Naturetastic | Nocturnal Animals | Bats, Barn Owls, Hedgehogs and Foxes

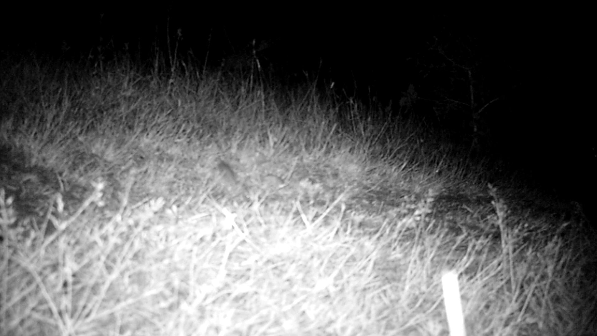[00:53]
Barn owls swoop over the grasslands using their developed senses to sport prey. This one's caught something and now it's going to bring it back to its chicks.
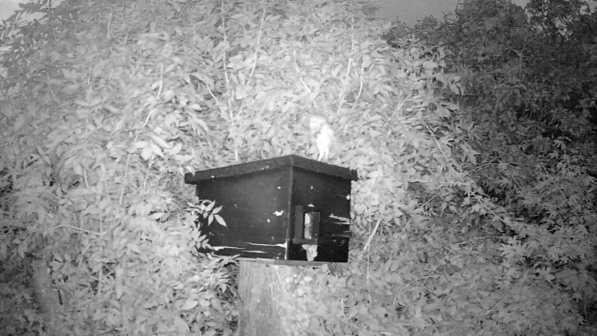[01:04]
Let's watch that in slow motion. If you look closely you can see the chick at the edge of the entrance.
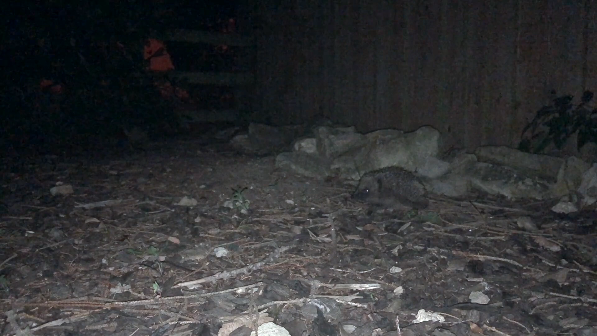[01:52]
He's out hunting for food. Hedgehogs get their names from where they make their nests and the snuffling noise they make like a pig. They weren't always called hedgehogs.
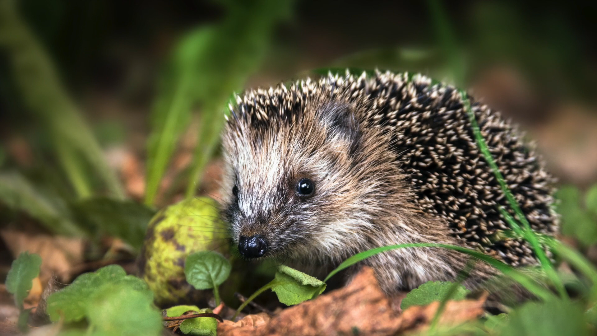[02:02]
They used to be called urchins and that's where we got sea urchins from. They were named after hedgehogs.
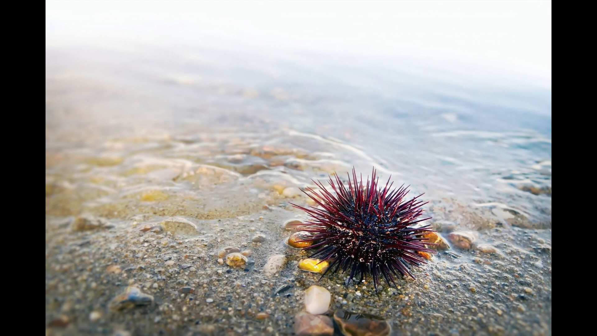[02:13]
Perhaps we should start calling them sea hedgehogs.
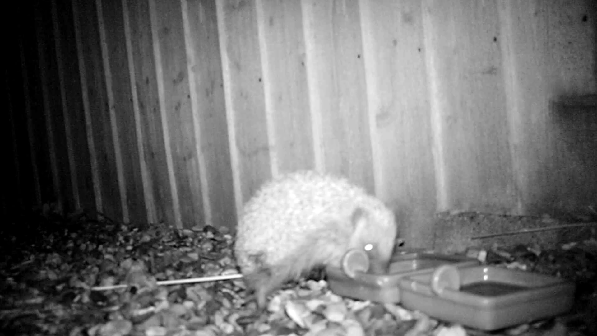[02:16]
This one's found the water and cat food we've put out. Remember, do not give them bread or milk.
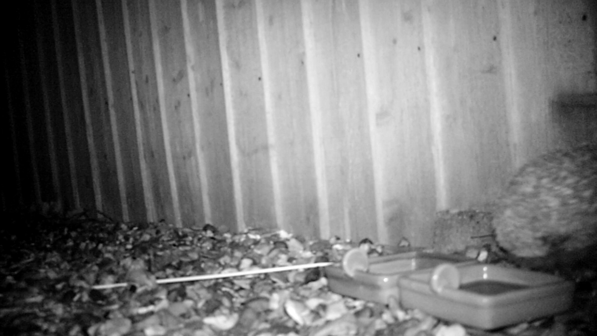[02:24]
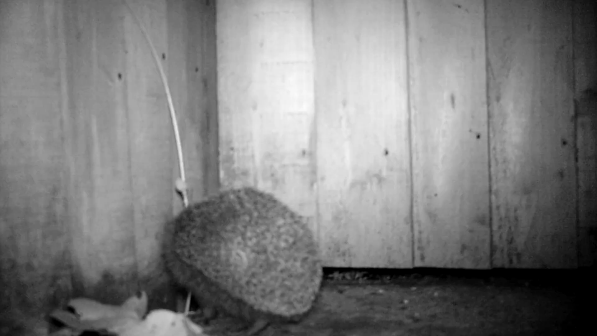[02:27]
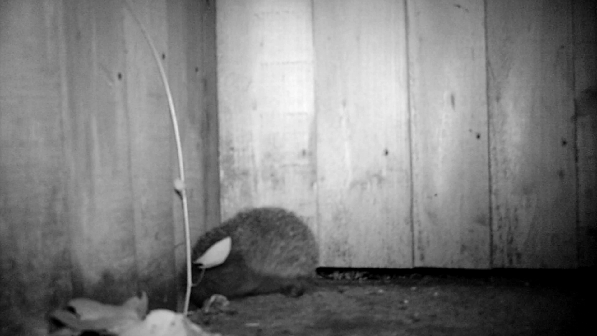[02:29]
Off he goes home to sleep during the day.
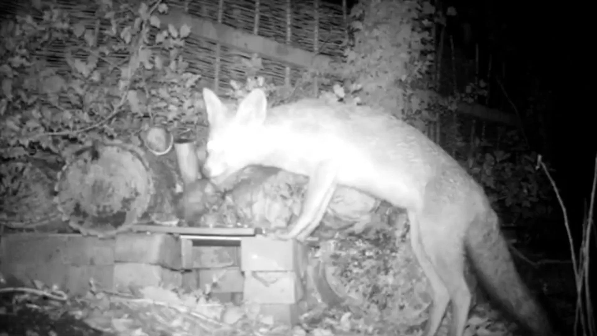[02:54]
Here's one looking for food by our hedgehog house. Don't worry, they don't tend to eat hedgehogs. Foxes are a member of the dog family and can live anywhere from countryside to towns. Did you know that foxes have whiskers on their face and on their legs?